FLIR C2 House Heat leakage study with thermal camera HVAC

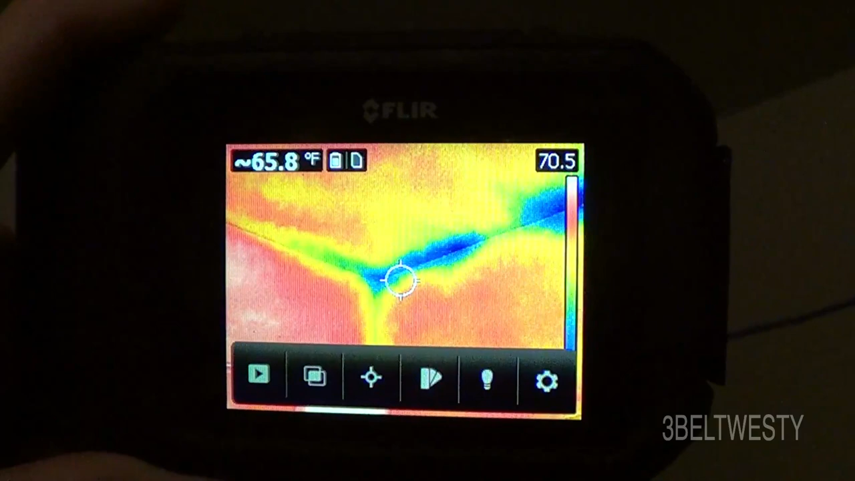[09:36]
On screen: spot 65.8°F
typical
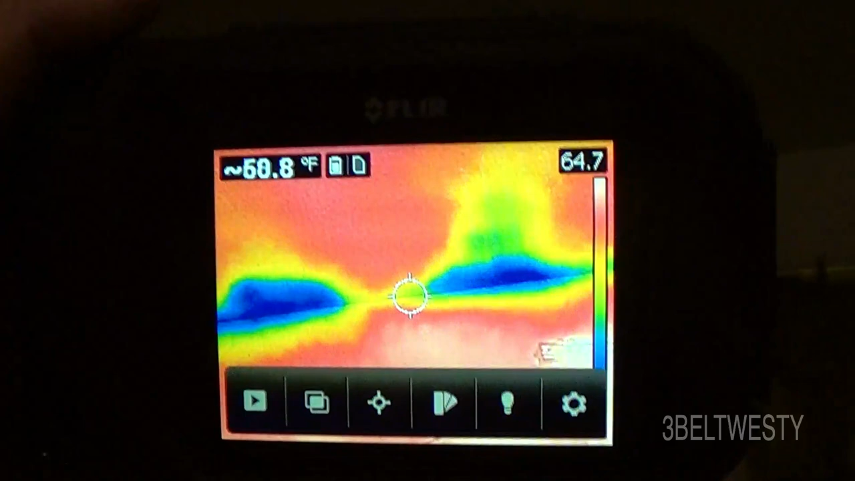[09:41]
cold areas where the load-bearing wall meets the ceiling
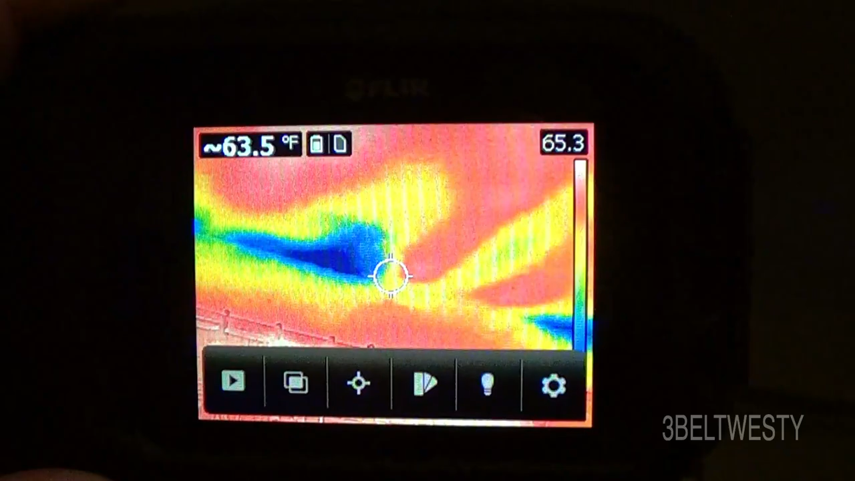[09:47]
On screen: spot 63.5°F
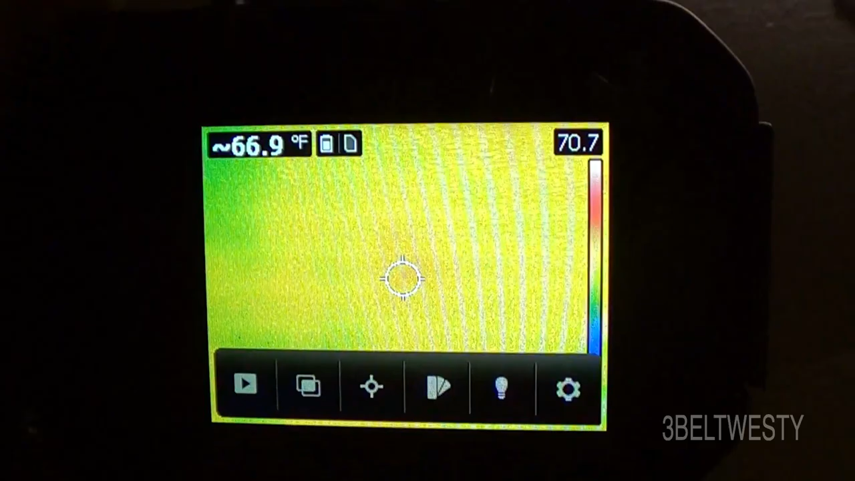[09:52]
and if there's a complete missing bat it'll show up like gangbusters there's the
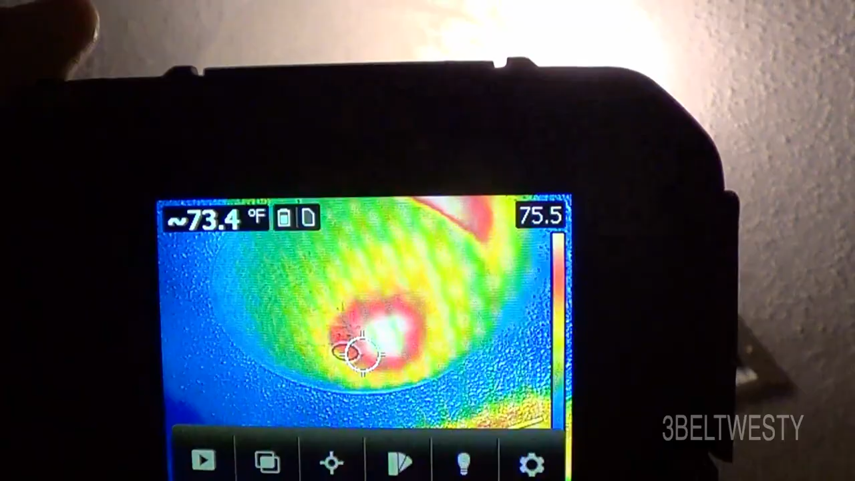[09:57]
On screen: spot 73.4°F
light fixture there's the light fixture and there's the return vent
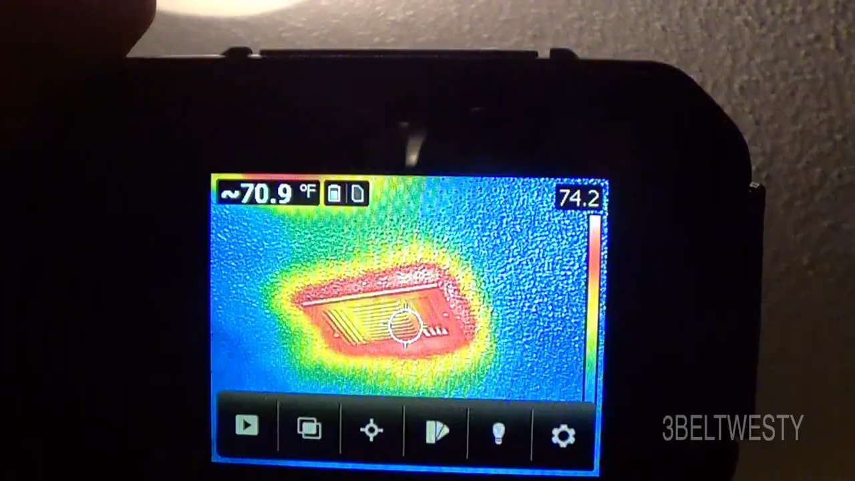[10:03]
On screen: spot 70.9°F
or the power of the vent that brings the hot air in the room in
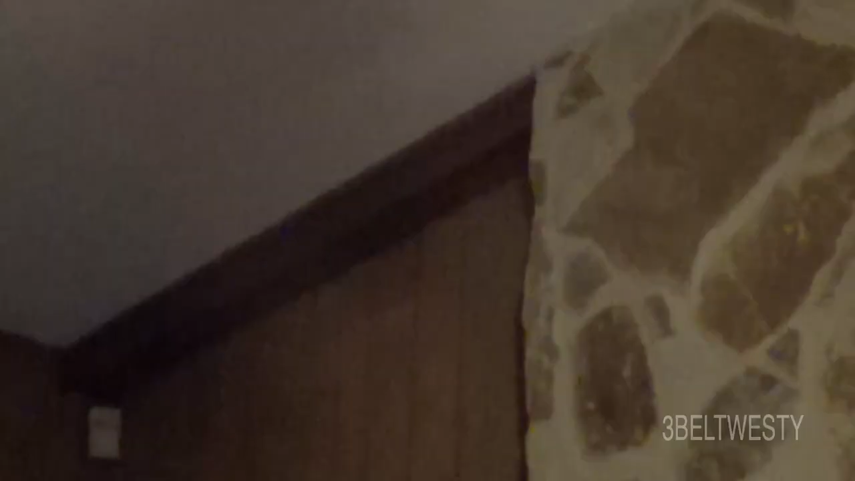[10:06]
front of the fireplace here you've got that and this on the other side above a bookshelf which has got a big
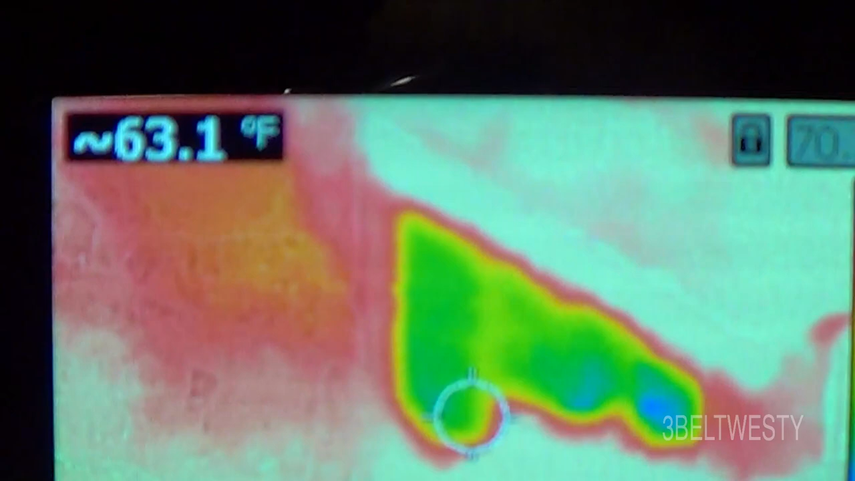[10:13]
On screen: spot 63.1°F
it's got a leak there there's probably no insulation there that's down in a pocket
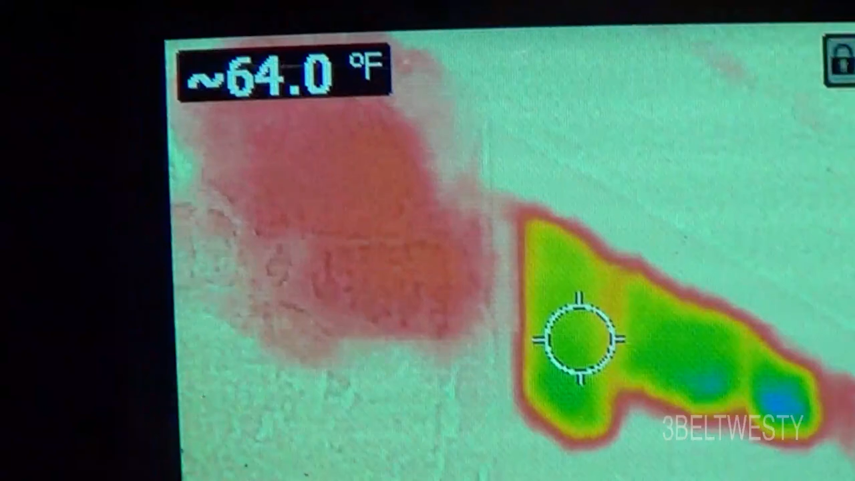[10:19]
On screen: spot 64.0°F
that's hard to get to and then over here on this side it does have insulation so the
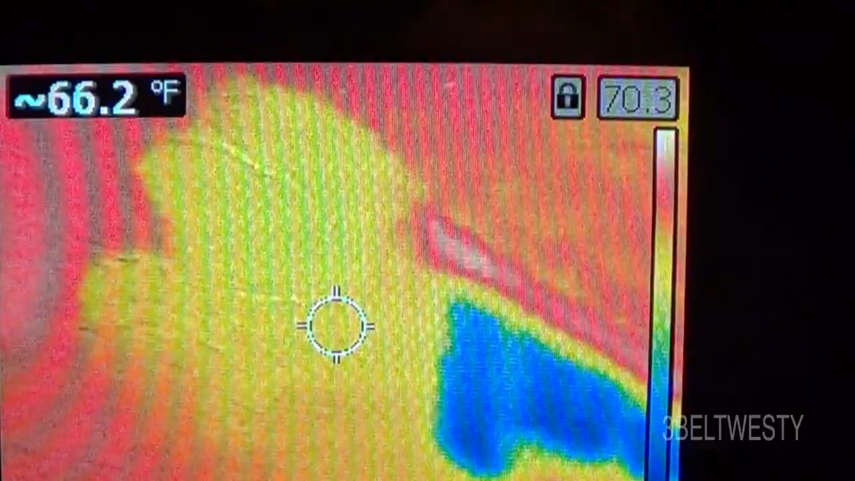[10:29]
On screen: spot 66.2°F
colder and blue here you probably cheated and didn't put any insulation right above that
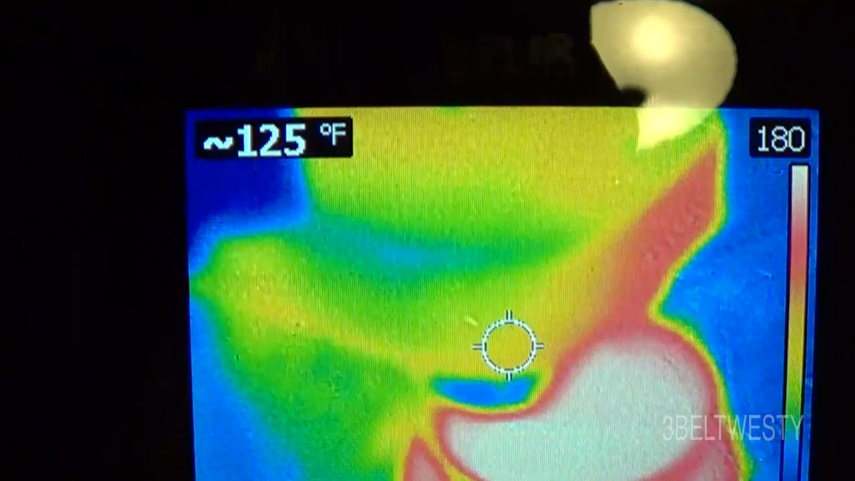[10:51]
side you can go through and look at the bricks
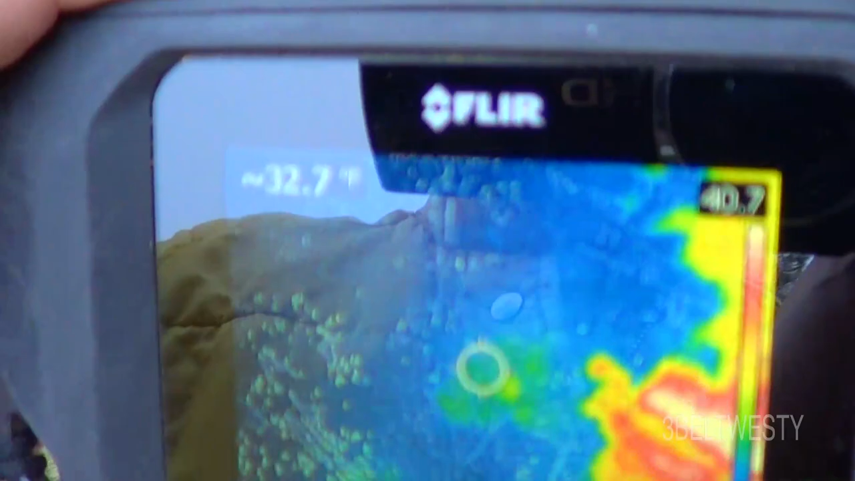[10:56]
and see along the gr
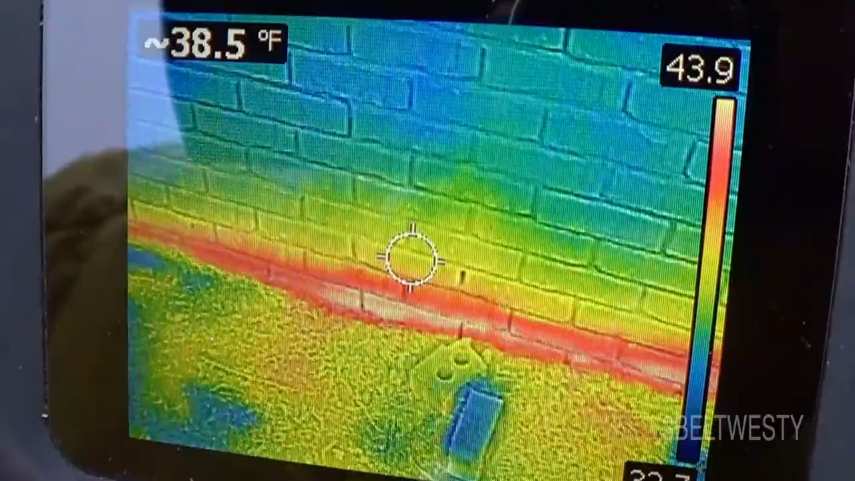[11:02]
On screen: spot 38.5°F
오래 you can see heat leakage it's
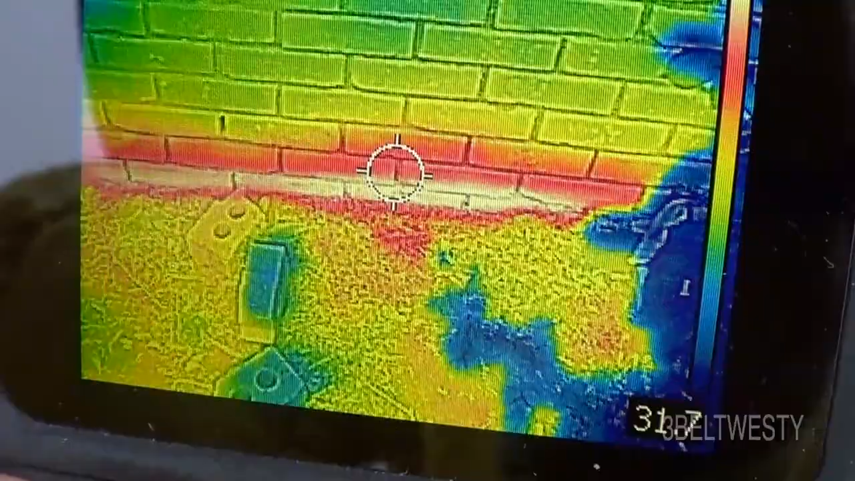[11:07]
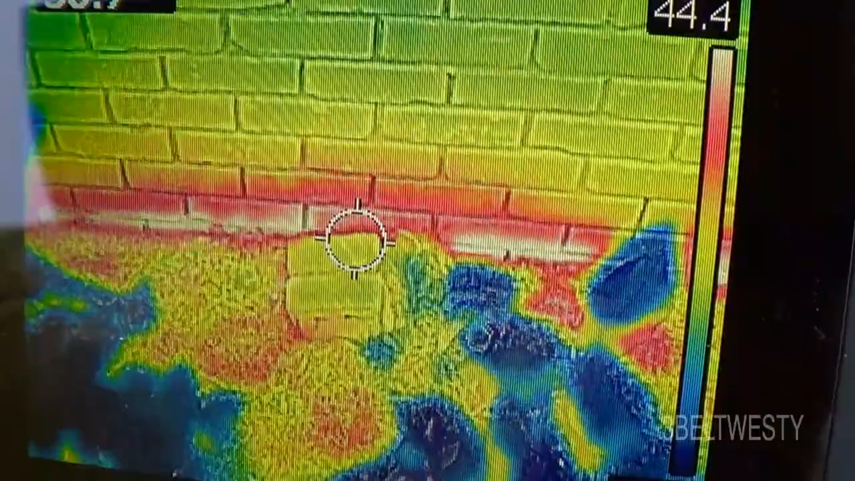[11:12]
probably not insulation there between the footing and the dirt
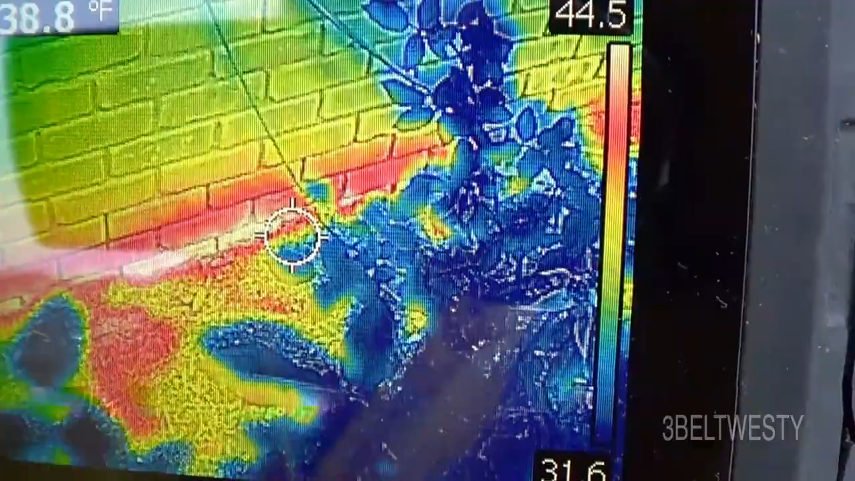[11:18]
it's normally not done down in the deep south so
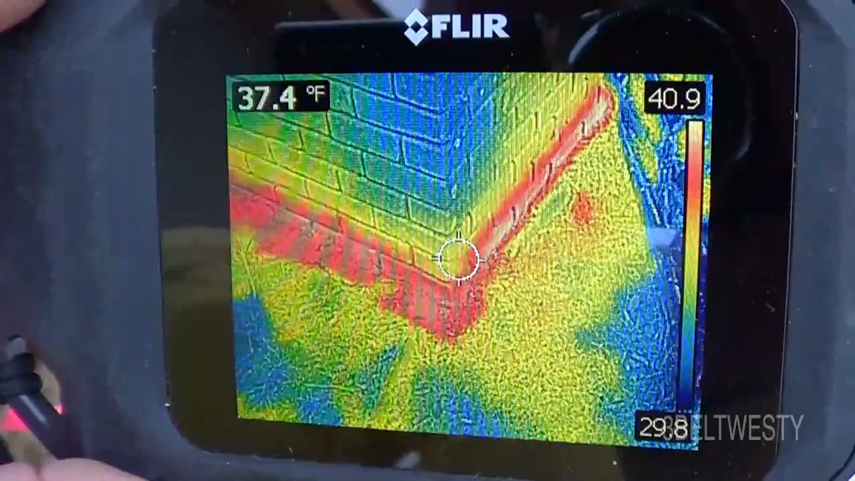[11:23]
On screen: spot 37.4°F
I got a lot of leakage here in this corner there's
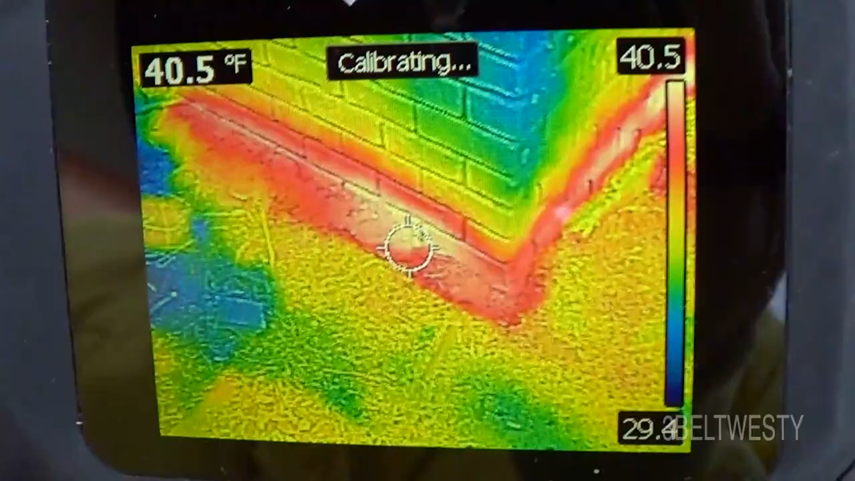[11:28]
On screen: spot 40.5°F
a gas meter all